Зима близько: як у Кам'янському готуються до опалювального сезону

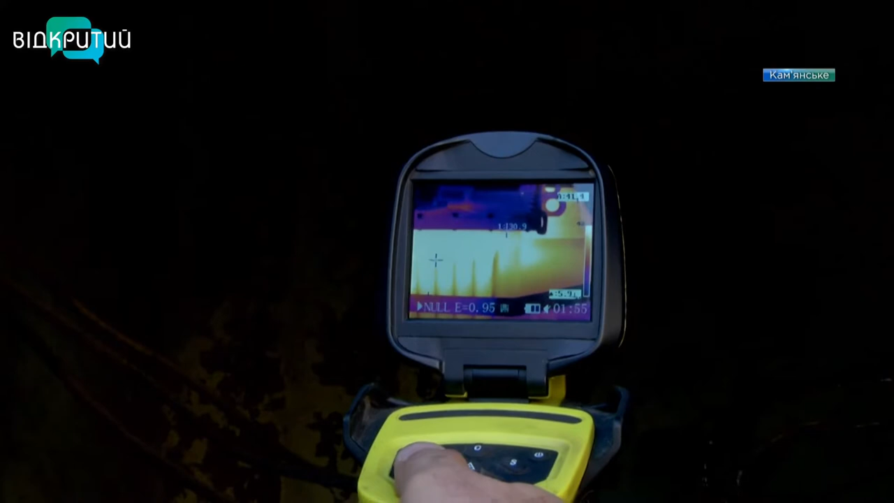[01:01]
Енергетики працюють бригадами, перевіряють електрообладнання та готують повітряні лінії.
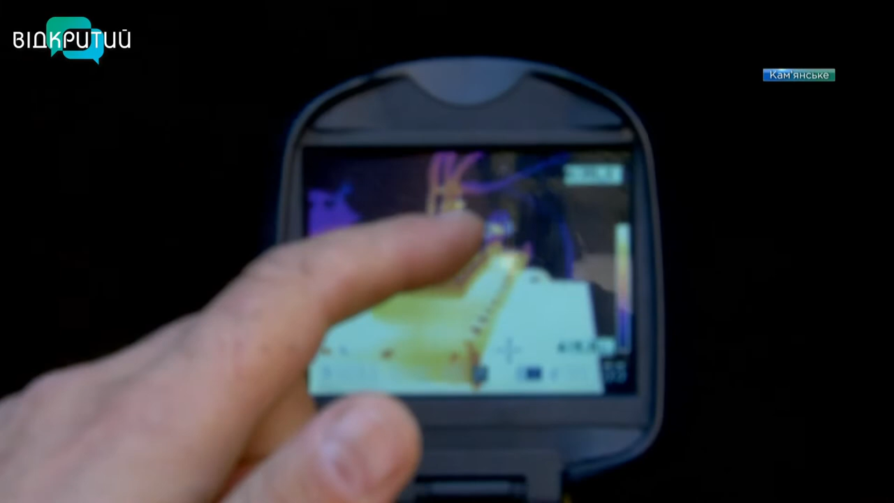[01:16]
і ми б знайшли, що записали дефект конкретний на такому-то болтовому з'єднанні,
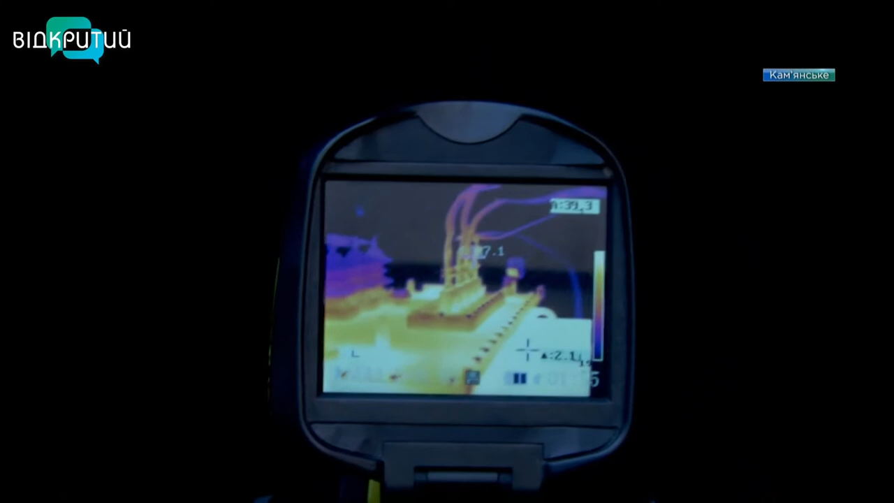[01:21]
і потім планова бригада приїхала ремонтно і вирішила б цей дефект.
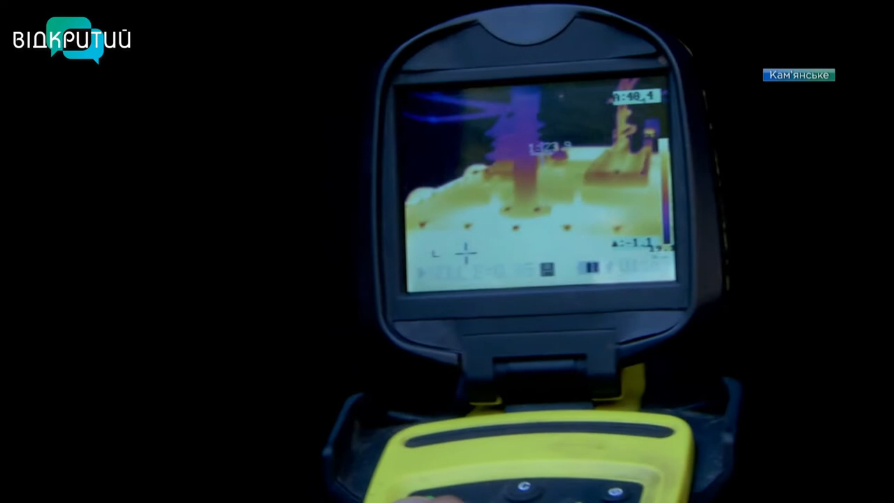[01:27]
В цьому випадку все в нормі. Протягом останніх років місто поступово зменшувало споживання природного газу.